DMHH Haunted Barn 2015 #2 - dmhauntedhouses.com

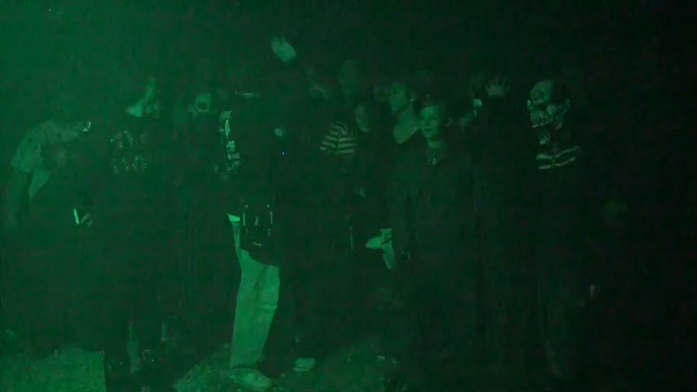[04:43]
Zach. Michaela. Kelly. Well, let's try that again. Say your name, everybody. Michaela. Okay, that's what we're going after. So this is your crew this year? This is my crew. And we're in a place that they've never seen before.